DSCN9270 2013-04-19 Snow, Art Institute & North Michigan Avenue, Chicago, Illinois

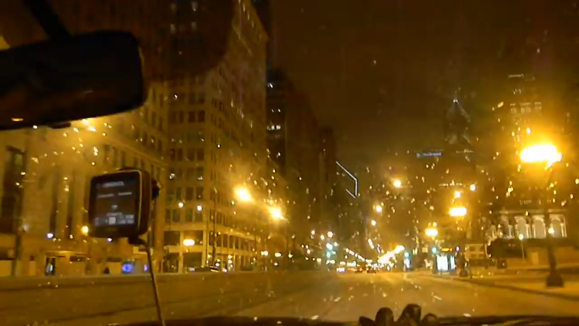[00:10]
I hope we see the lions. If we do, it's on the right side. It is. They're on the right side. I'll go slow on the lions. Right on the right side now. It's about to be? Yeah, I'll stay on the right side.
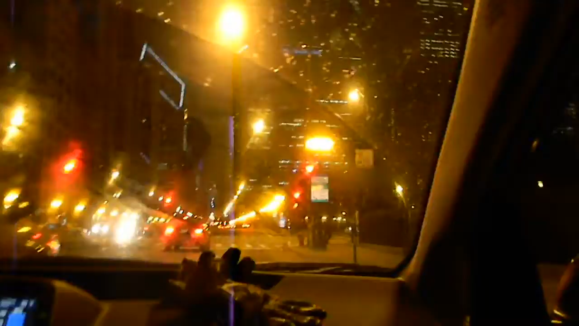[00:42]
Huh? You should thank mechanical engineers for what? For building this car. It'd be freezing outside right now. Yeah. See how smooth it is? And you see the diamond rooftop there? Take video. See that? Fellow Chicagoans. And people walking too, yes.
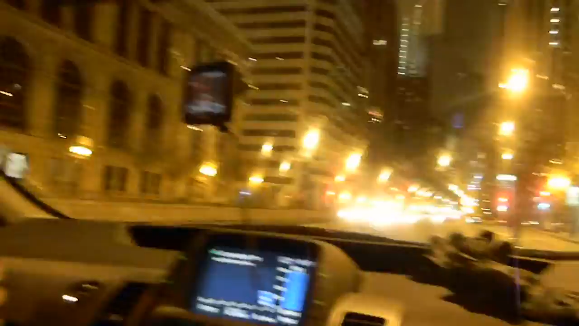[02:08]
And there's a bike rider. You should probably wear red so you don't get hit.
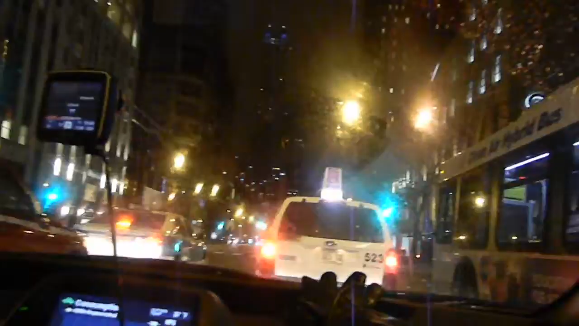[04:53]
There's two sides. That's the only thing that was left after the Chicago fire. So everything burned down. And everything so these are all. Down. That's why this Chicago's a newer city, though. Yeah, everything. Because they rebuilt everything. Except the two water towers. I wouldn't want to get in those. They'll collapse. Oh, they're stone.
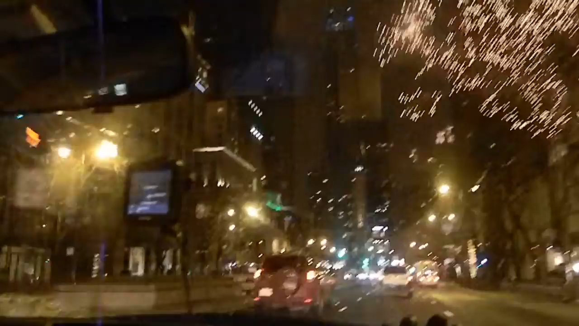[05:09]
That's why they are stone. Everything else is wood. Please take a video of the water tower on the left and on the right.
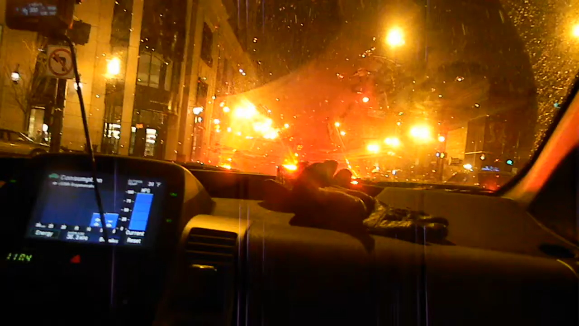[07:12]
What if you're born in Toronto? Snow, can you take a picture of the snow with the light so we can see the snow? Snow looks. Oh wow! No. Yeah, it shows. It shows. It shows. Oh. It shows more when I open the window. And when we were driving fast, it looked faster. Oh really? Yeah. Oh, okay. Nice. I think with the lights, it shows more. Right? There's a lot of lights here. Yeah. Get a piece of this plate. Repping.